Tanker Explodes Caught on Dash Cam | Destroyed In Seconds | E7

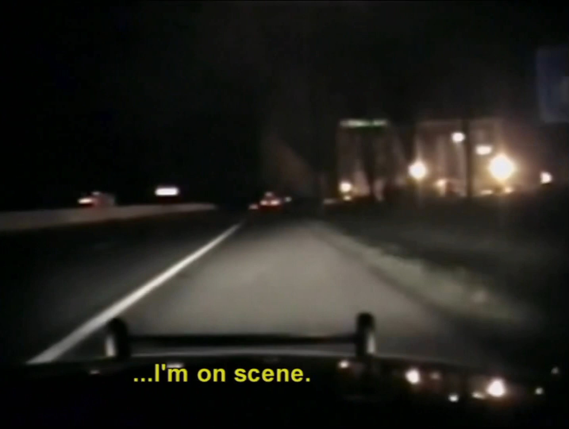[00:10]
Hopefully the fire department is on the way. It's a tanker of some sort. I don't know what's in it.
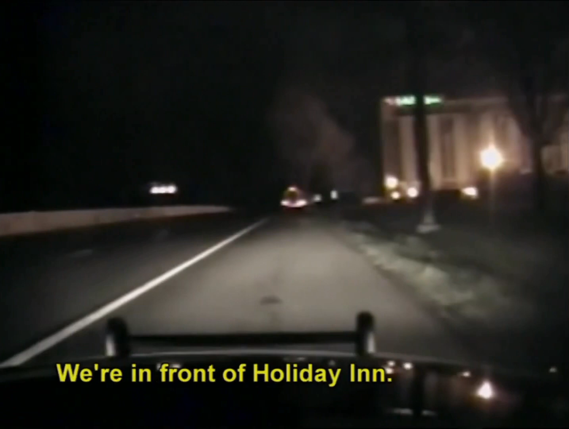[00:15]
We're in front of Holiday Inn. It looks like the cab is on fire.